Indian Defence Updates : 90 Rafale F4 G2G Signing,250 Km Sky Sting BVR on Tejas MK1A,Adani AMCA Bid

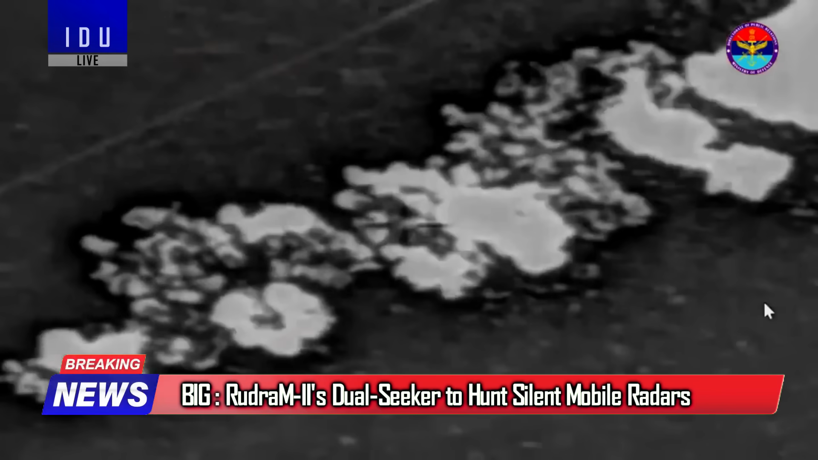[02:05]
The Roodrum 2 features a dual seeker system, a passive radar seeker for active emissions and an imaging
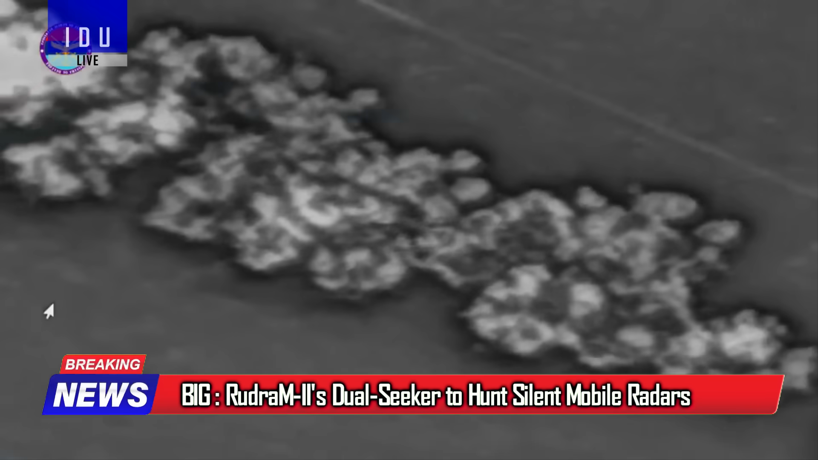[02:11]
infrared seeker to track the heat signatures of transport vehicles carrying the radar units.